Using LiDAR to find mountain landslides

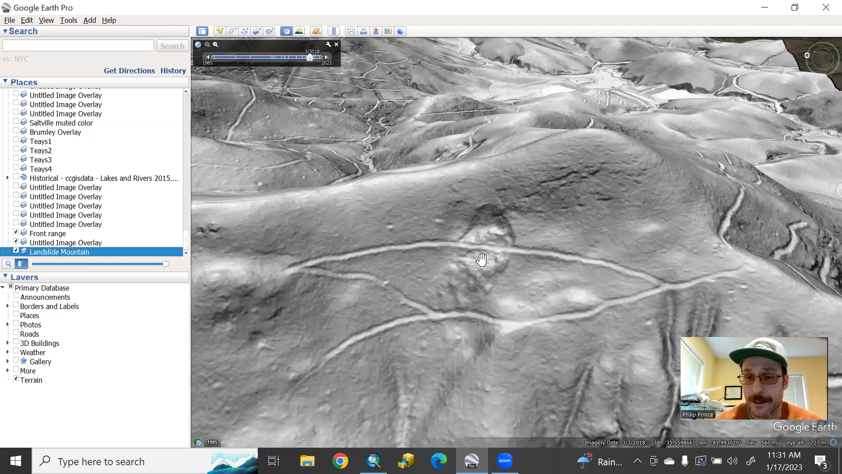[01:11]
But you get the sense that maybe this isn't that old and it's something that you need to be thinking about if you're living and working in this area. Now, this one's not alone. We zoom out a little bit and slowly spin around and look at the other side of the mountain. And it becomes pretty quickly apparent that there's no shortage of landslides in this particular part of the world.
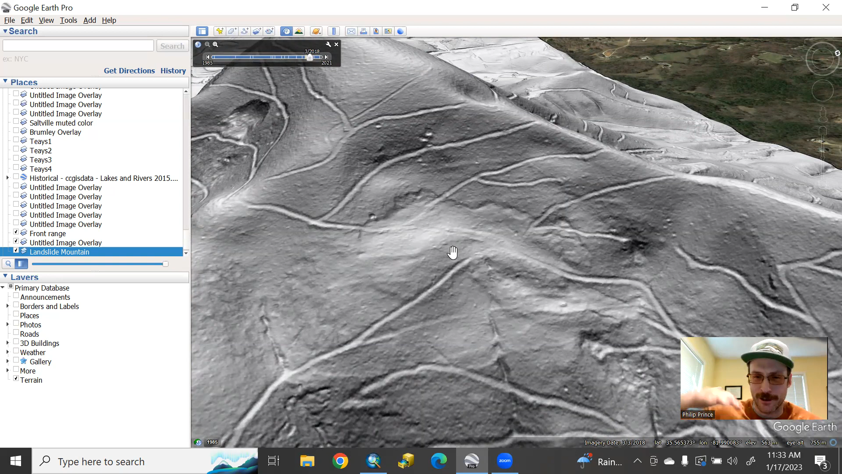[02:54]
It's got this nice crack or scarp on the uphill side. And then down here at the bottom, again, you have this sort of faint bulge at the toe where the material's moving downslope. And on the downslope end, it's kind of pushing up like that.
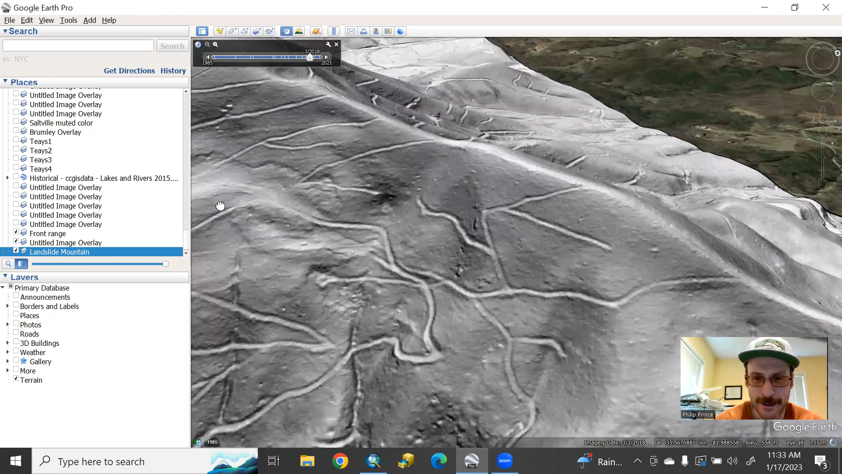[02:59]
Now, down at this end of the mountain, there's another really dramatic kind of obvious looking one. If you look at something like this, again, with the LIDAR, man, no question that there has been slope movement here. Despite how obvious this is, I would again say, based on my experience around here, if you were on the ground in the forest and you did not know that this were here, you probably wouldn't be aware of it. Of course, you don't really see any obvious disturbance to the trees there.
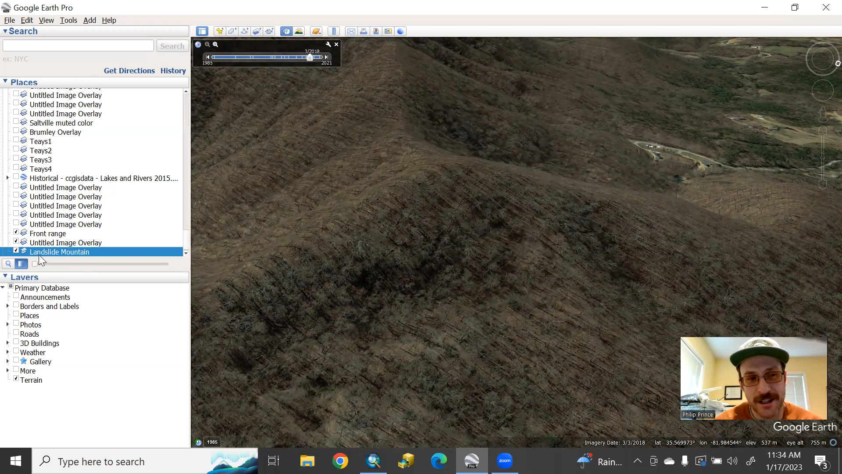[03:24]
And I would say most of the slides that you're looking at on this particular mountainside, there's another pretty good one down here.
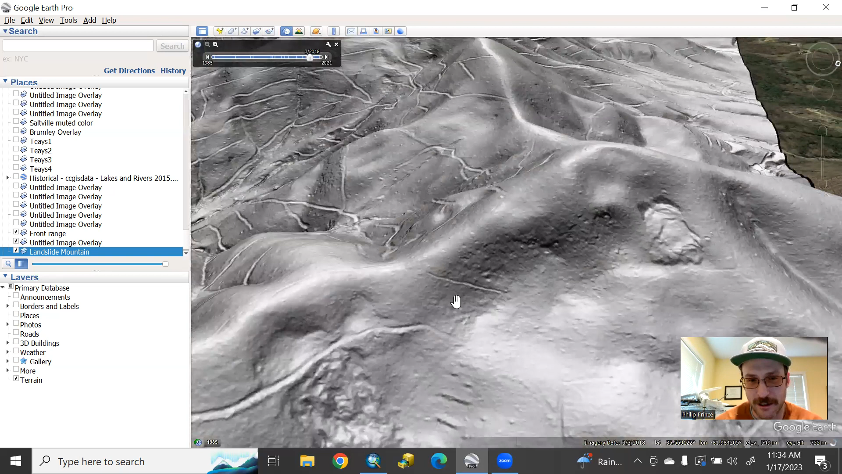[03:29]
They're quiet. They're what we call dormant right now. But they could easily be reactivated if you started building on or near one of them. And that's one of the reasons that it's really important to be able to see the land surface like this. You look at this nice mountaintop here. Incredible view from up here.